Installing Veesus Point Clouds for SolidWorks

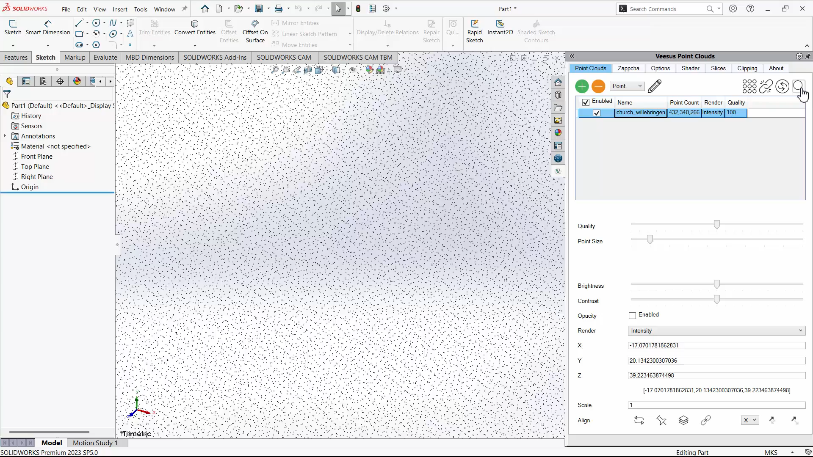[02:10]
Select the point cloud in the list and click the zoom icon and the views will center on the point cloud.
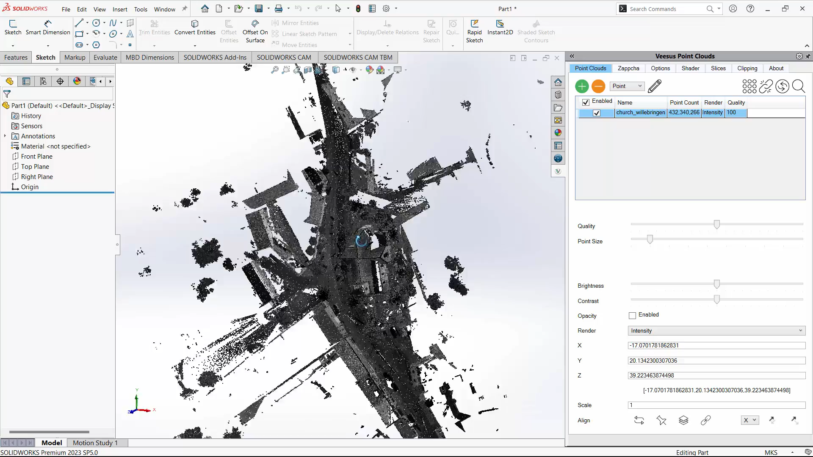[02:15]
You can change the view.
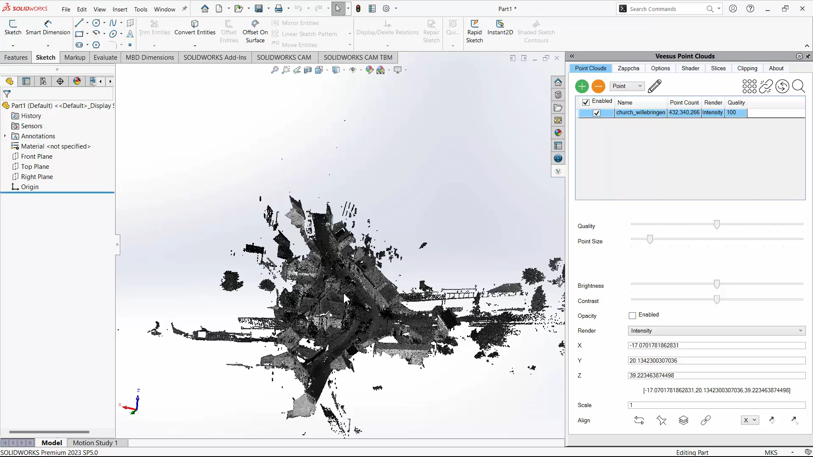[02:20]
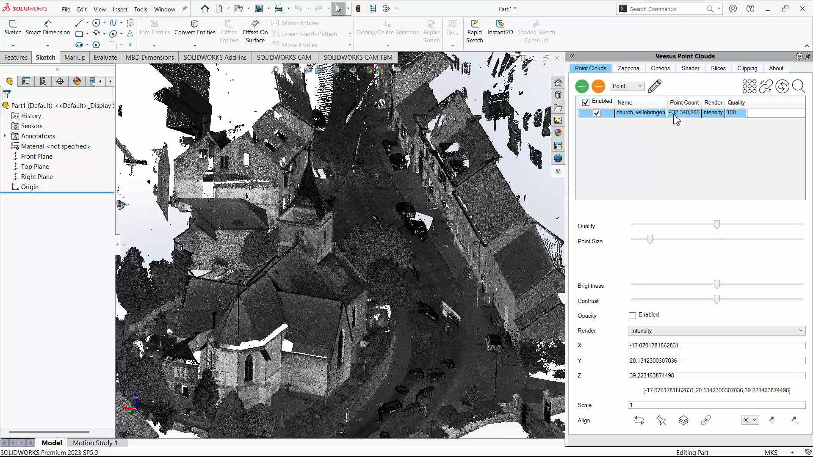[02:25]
Shown here is enabling color from the render options, opacity and adjusting the quality.
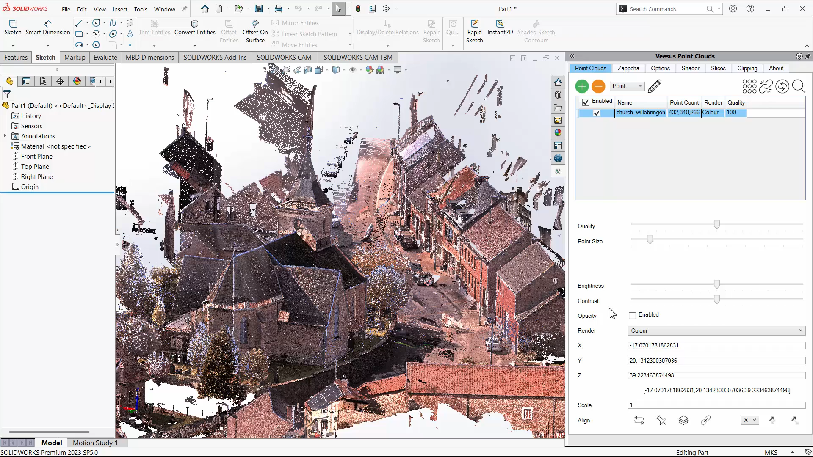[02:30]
You can change the view. You